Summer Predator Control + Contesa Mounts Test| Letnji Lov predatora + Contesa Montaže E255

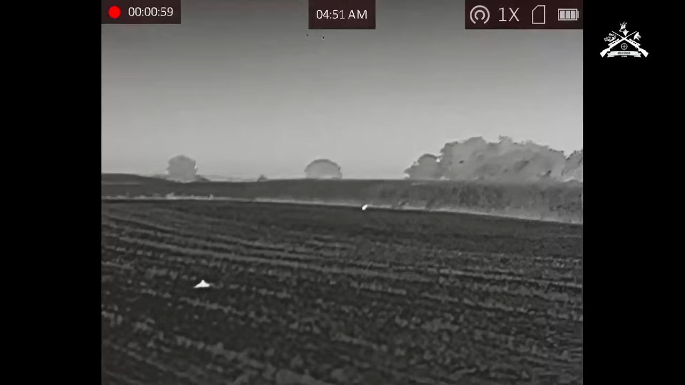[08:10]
Gore desno li si još ja ne pomera se, a sad ulazi u nju.
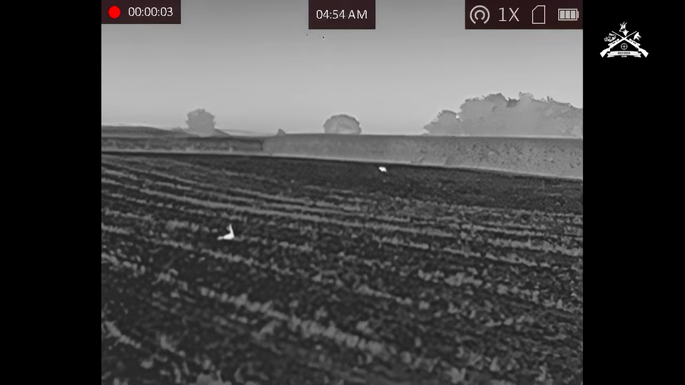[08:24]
Samo bilo ako snima.
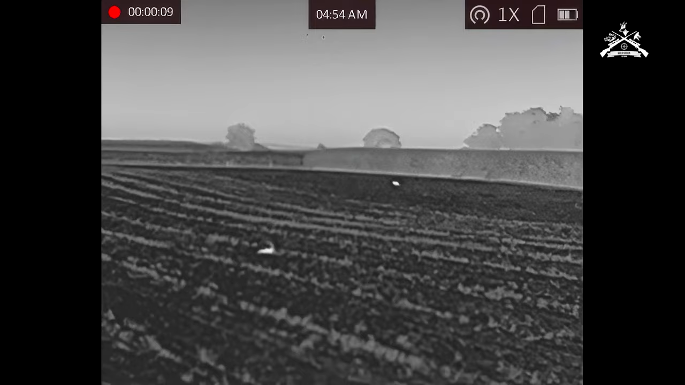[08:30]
Vidiš? Porno sam se konačno isplatila, treća njiva večeras i imali smo prilike dve lisice.
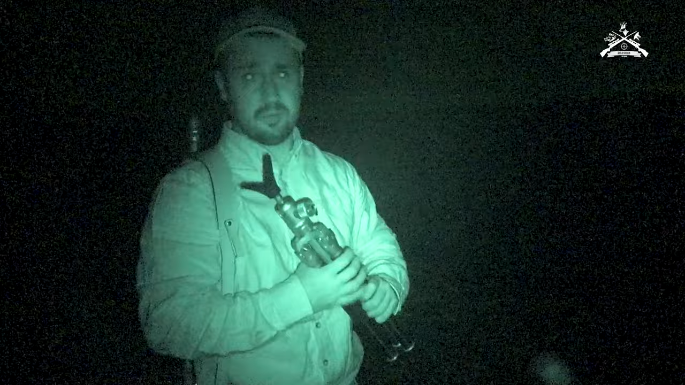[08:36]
To jest tri su bili u ivici kukuruza, bili su neki 240-250 metara, nisam tada pucao,
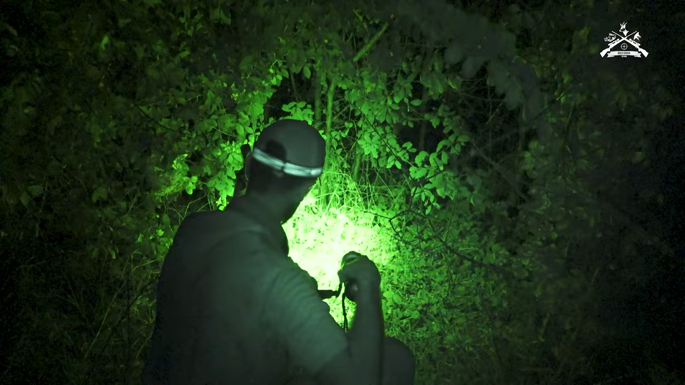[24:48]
Ona je smola neka. Crveni se kao krvi.
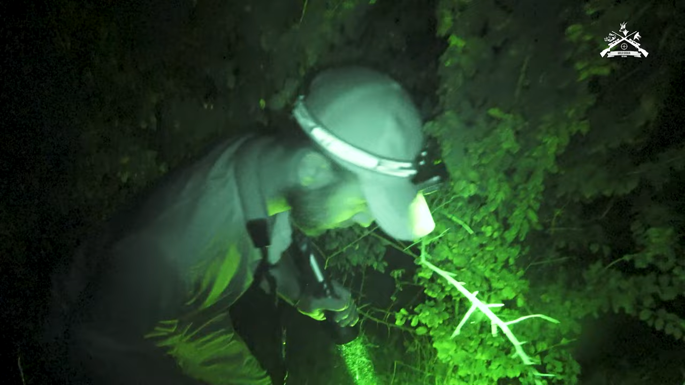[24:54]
Ništa, idem. S druge strane se ne provlačim kroz ovo.
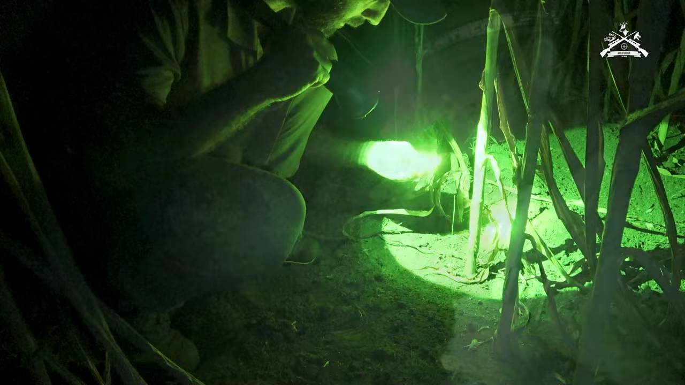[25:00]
Nije ovo ringlov. Šljiva neka, šljivu izla, jel? O šljivi mi liči najviše.
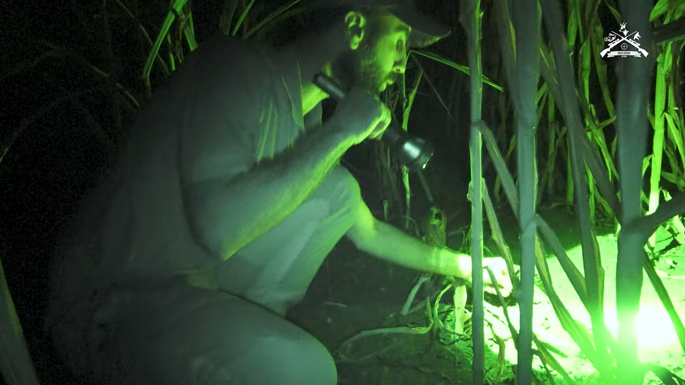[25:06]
Tu nađemo ovdje, vidiš? Evo ovdje, ovdje. I onda, evo krvi ovdje na ovoj.
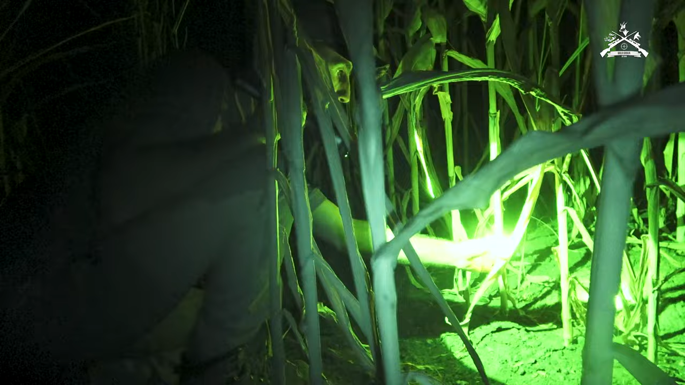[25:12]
Evo tu. Evo tamo na ovoj stabljici sljedećoj. A to je jako malo krvi.